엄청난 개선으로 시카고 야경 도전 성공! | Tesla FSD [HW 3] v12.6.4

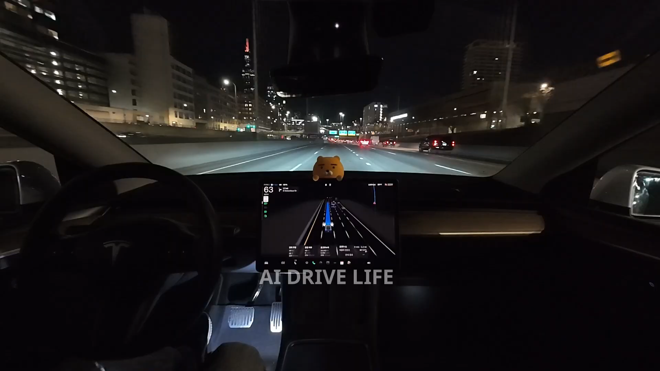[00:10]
AI 드라이브 라이프 바로 다운타운 운행이 크게 개선되었다고 하셔서 바로 확인하러 다녀왔습니다.
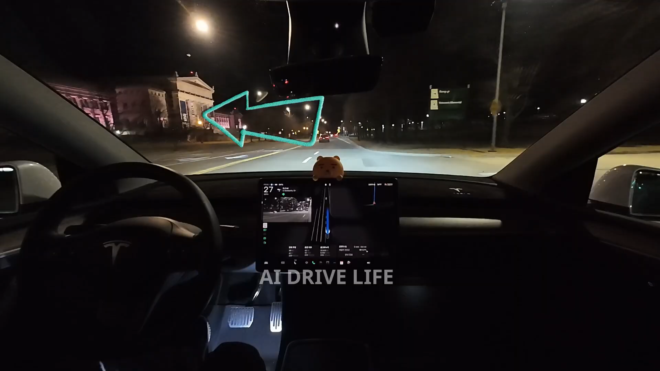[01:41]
왼쪽에는 유명한 필드 자연사 박물관이 있습니다. 오른쪽은 미식축구로 유명한 솔저필드가 있습니다. 그래도 밤이라서 차들이 별로 없네요. 여기는 정말 복잡한 관광지입니다. 여기 앞에도 시카고에서 유명한 쇠드 수족관이 있습니다. 유명한 명소들이 다 여기에 모여 있어요. 처음 시카고에 왔을 때 여기 야경을 보러 왔던 기억이 나네요?
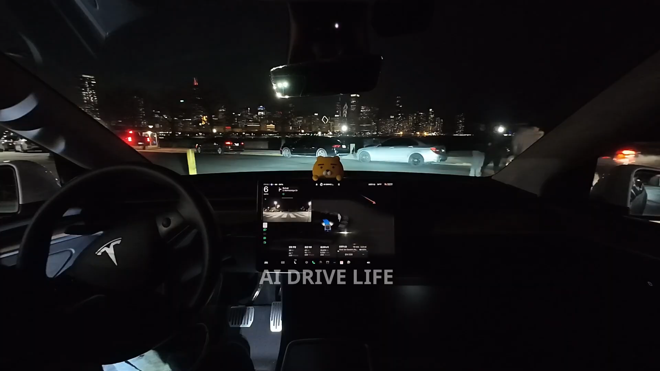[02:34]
아무리 보아도 시카고 야경은 너무 예쁜 것 같아요. 영상에 잘 안 담겨서 좀 아쉽네요.
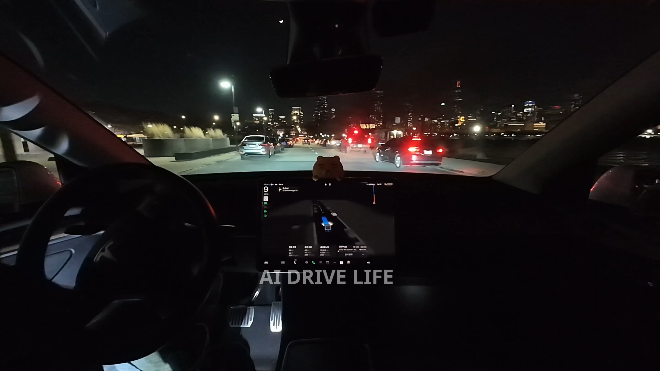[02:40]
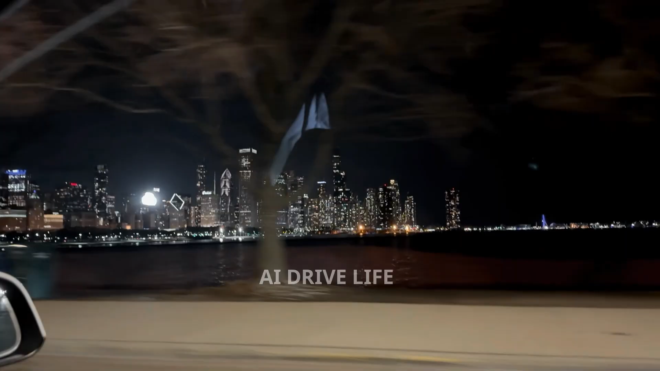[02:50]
시카고 야경 잘 구경하셨나요?
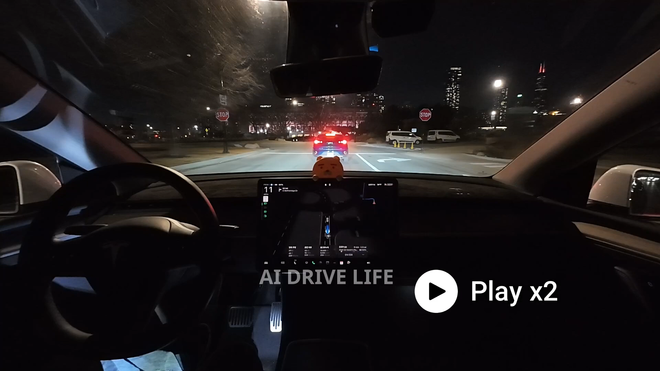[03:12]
조금 있으면 노턴온 레드사인이 있는 곳에서 무시하고 가는지 확인해 보겠습니다. 12.6 버전으로 업데이트한 후에 계속 무시하고 지나가고 있습니다. 보셨나요?
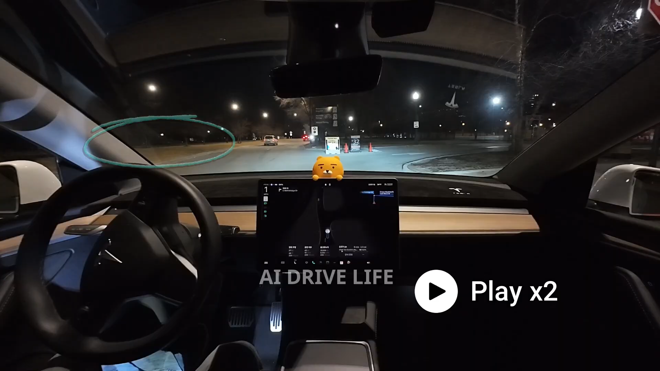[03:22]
다운타운에서는 신호 위반도 하고 무시하면서 다니는 차가 많아서 조심해야 합니다. 테슬라는 정지 신호에 잘 정지하고 출발했습니다. 깜짝 놀랐네요. 여기에서도 직진 차선인데 우회전을 하고 있습니다. 경찰이 많은데 돈이 많나 봐요. 여기서 우회전입니다. 여기가 노턴온 레드 구간인데 어떻게 하는지 보겠습니다.
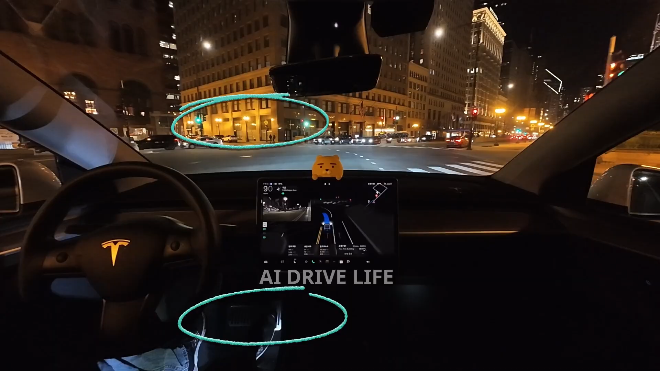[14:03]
아, 이번에도 녹색불인데 출발을 안 해서 제가 푸시했습니다. 여기는 정말 힘든 곳인데 계속해서 지켜보겠습니다. 여기가 해결되면 거의 다 해결될 것 같네요. 목적지에 잘 도착했습니다.